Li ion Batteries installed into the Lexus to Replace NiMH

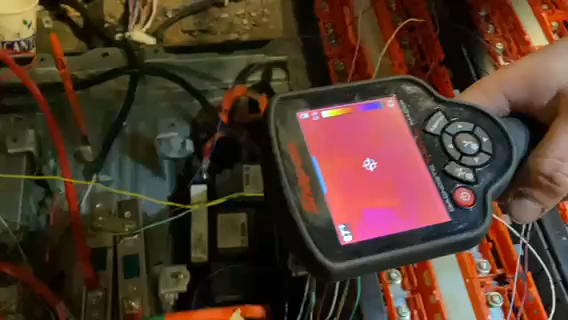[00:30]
camera when we hooked it up for the very first time to make sure that everything is okay because anytime we'd have something like a short it'll show glowing on the camera
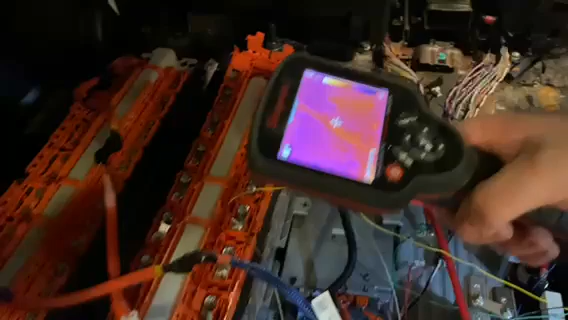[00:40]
just to show you what it looks like right you can see my hands and so you can see that because you can see my hands so
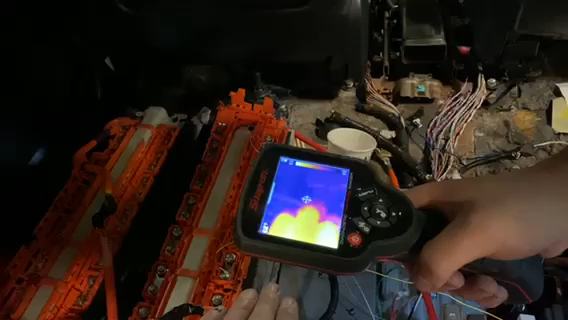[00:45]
readily right the ambient temperature around here so nothing is heating up we still get a tighten down a
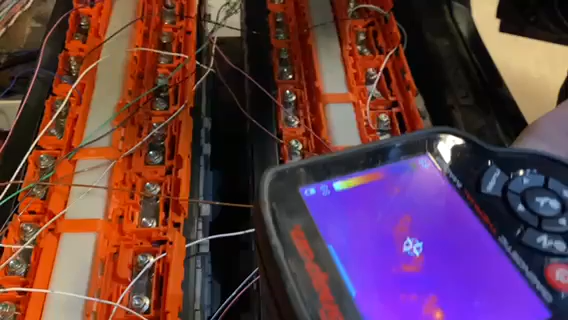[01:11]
move past so that's one of the things about using the infrared camera if you get a very reflective surface it looks like it's heat but it's not the way you can tell is when it's moving around if they the heat it looks like the heat moves following reflection right like right there when you move that the heat moves see that okay good so tomorrow this is going to be in the green living fair at SUNY Canton